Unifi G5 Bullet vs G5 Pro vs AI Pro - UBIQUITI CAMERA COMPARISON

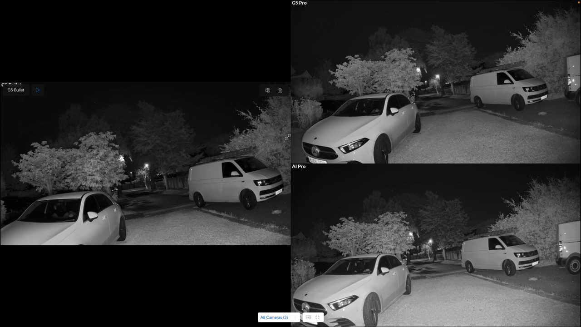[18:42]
The first thing to notice, I think, is that the G5 Bullet has got a much tighter viewing angle than the other two. We're not really seeing the full front of that car here like we are on the others. In terms of the image quality, actually, they're all pretty good, certainly in the foreground. The G5 Bullet is noticeably darker in the background here. The IR is not getting out there as much as it is on the other cameras, although there's not a significant difference between that and the G5 Pro.
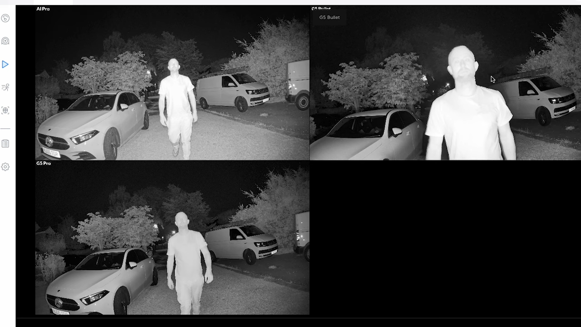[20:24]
It's not overly clear actually, that image of me, on all of these cameras, and it took them a little while for that detail to be clear. Okay, so I've reversed to the end of the road and now I'm approaching again, and what I want to do is try and capture that moment that we can see the number plate. We still can't see it now. Okay, so now, so the car and this G5 Bullet, which is slightly ahead of the other two, is that is now visible. You can read that number plate.
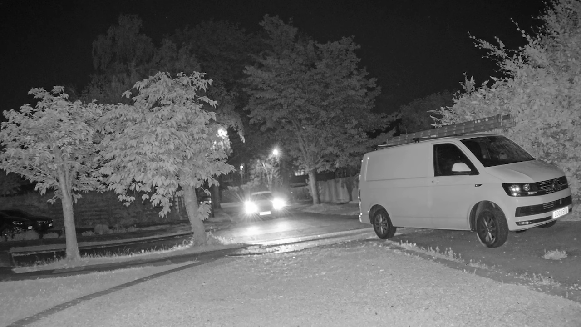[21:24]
So let's go ahead and play this. Okay,
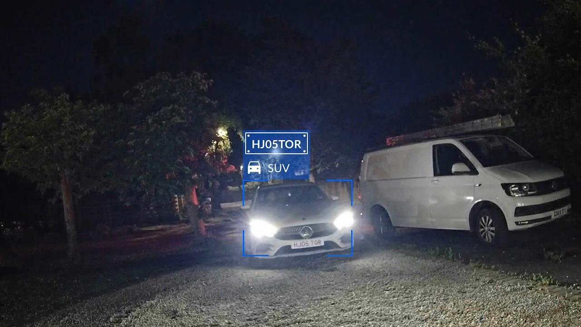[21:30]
so it's picked it up actually before it seems visible to the camera itself, which is pretty impressive actually.
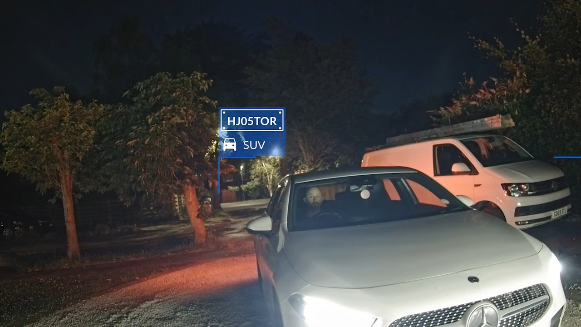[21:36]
It's managed to read that before I could actually see what the number plate was doing. Let's just take one more look at that. Let's see if we can go back. So as you can see, we press play on that. It's picked it now. And I can't read that number plate at all. There's no way you'd be able to read that.
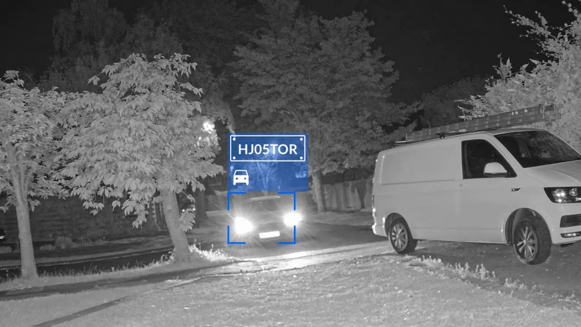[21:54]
Even if I think we zoom in, there is no way that you're going to be able to read that. So that's really impressive. And I suppose that is an extra selling point for the AI, because even though you might not be able to see it, the camera knows what the number plate is and it's picked it up. So I'm pretty impressed with that actually. Okay, so this is the AI Pro with the 3x optical zoom on at night. So we can see straight away that the car number plates are pretty clear.
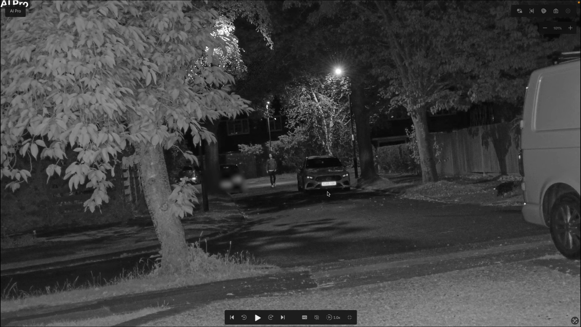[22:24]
So actually I can just about read this one here. The car here that I've parked is really clear. That is, I can actually read that number plate with no problem whatsoever. I can't really see any detail myself. I'm stood at the end of the road here and I'm about to walk towards you. And we'll see what kind of features we get and how clear that imagery is as I approach. Okay, so as I approach the house, we'll just see how clear it is.
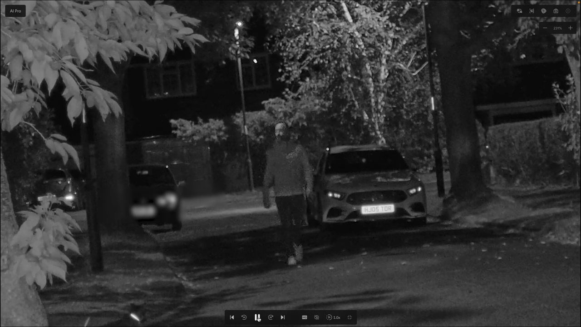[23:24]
I've still got it on the zoom, but there's not really much to be seen on the image. No detail at all really on the face. Pause that there. I'm going to bring it back out to okay, so I've brought that back out to the 100%, and we will start the camera again and see when we start. Okay, so now we can start to see a little bit more detail. There's still quite a lot of ghosting on the face.
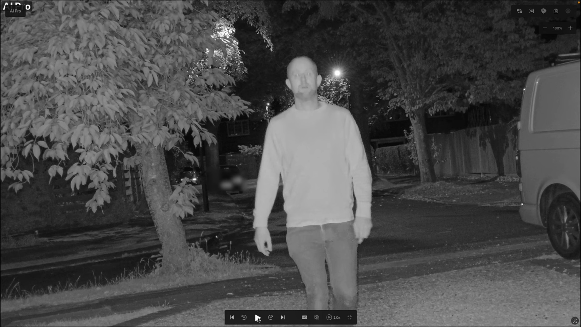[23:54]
Not really any clear distinguishable features. Just getting a little bit more there, but not a lot. So actually, from a facial side, I'm not overly impressed with how the camera's performed there.
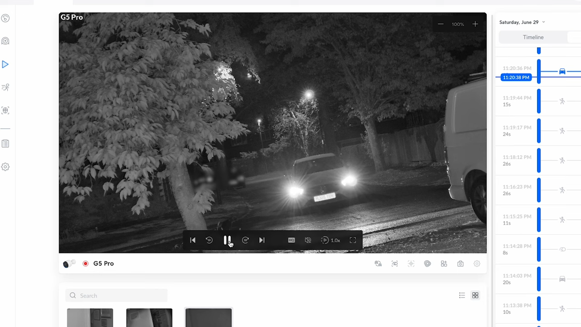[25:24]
As the car approaches the camera, we are getting a pretty clear image here of the number plate. I can now read that number plate. That's pretty clear. So we'll play that again. Yeah, very clear. So that 3x optical zoom has made a real difference there.
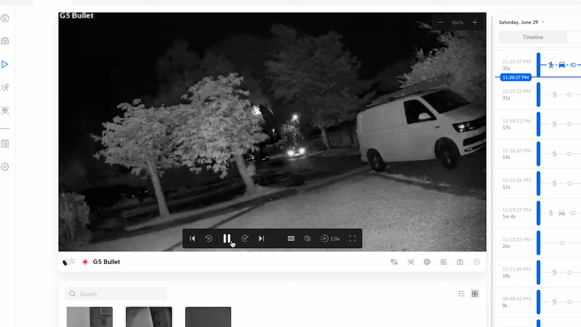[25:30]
Okay, so now we're looking at the G5 Pro. I'm just going to stop that there. We'll put it on a full screen.
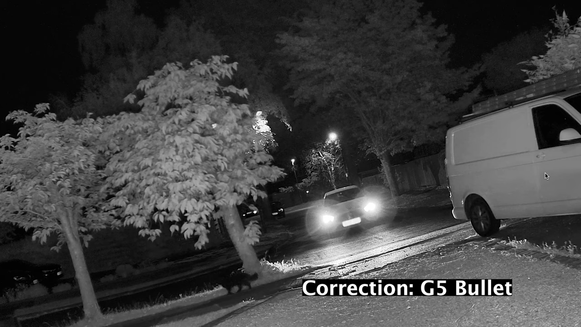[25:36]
And we'll try and zoom in on the number plate. There is nothing there to be seen on the number plate. So we'll continue to play that. See where it spots it. I've paused the film here. This is the point where you can see the number plate on the G5 Bullet. We are 100%, so if I pull that in a little bit more, I can read that number plate pretty well. I would say it was about the same as it was for the G5 Pro when I was all the way back there on the street.
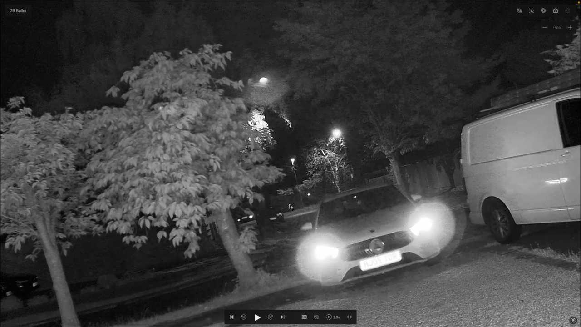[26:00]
So this Bullet is really struggling a little bit more to see those number plates at any kind of distance. We are probably less than 5 meters from the camera here, so it's pretty close. Okay, so now we've got the AI Pro. I've just paused the video here. We can see my cat here sat in front. I can just about read that number plate. Like, I know what it says, so the last three letters are quite clear to me. The front four are a little bit more difficult. We are at 100% here. Oh no, 110.